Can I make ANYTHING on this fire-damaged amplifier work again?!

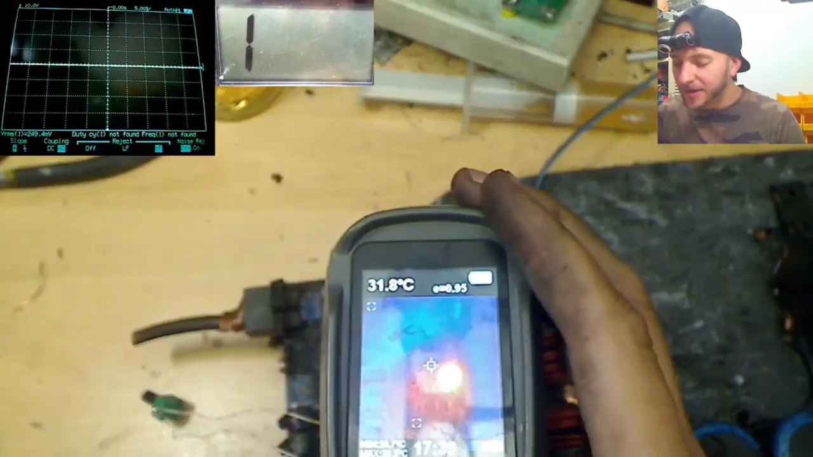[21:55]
On screen: spot 31.8°C
Absolutely cooking up. Yeah, one of the drive buffers over here is straight up toasted.
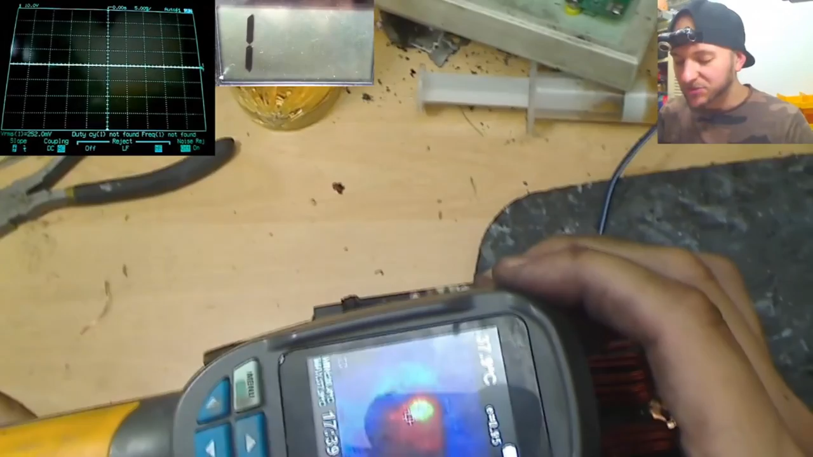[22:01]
It's reaching like 60 degrees after like a few seconds.
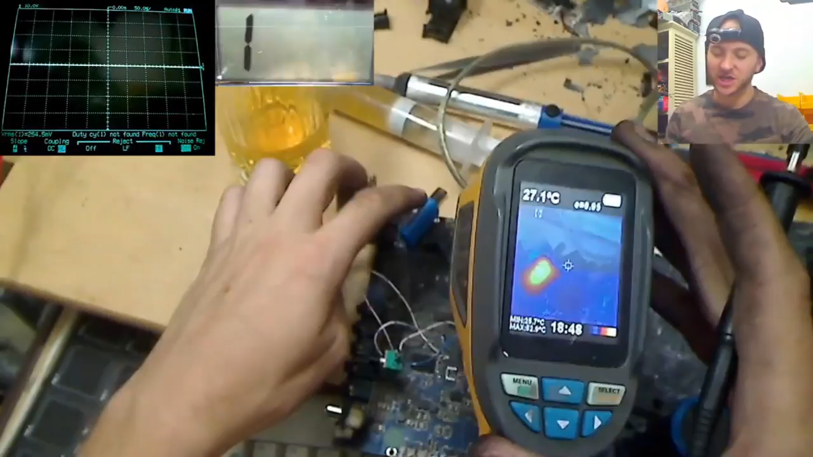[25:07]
On screen: spot 27.1°C
Oh wow, this filter capacitor is getting roasty toasty hot over here. So the output filtering inductor must not be doing its job.